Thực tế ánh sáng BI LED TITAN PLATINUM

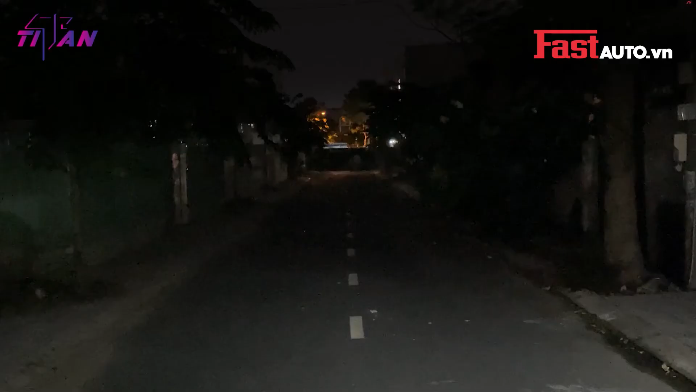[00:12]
Và dòng sản phẩm này, ánh sáng cốt của nó sẽ như thế nào? Các bạn hãy nhìn vào đây. Wow. Mình không có gì diễn tả cho các bạn nữa. Các bạn tự nhìn qua clip, các bạn tự cảm nhận độ sáng của nó. Với mình, đây là một nhìn một chữ là tuyệt vời. Ánh sáng có thể nói ngang ngửa với siêu phẩm X-Line V30 Ultra, hoặc có thể nói là vượt trội ở một số bộ mặt khác.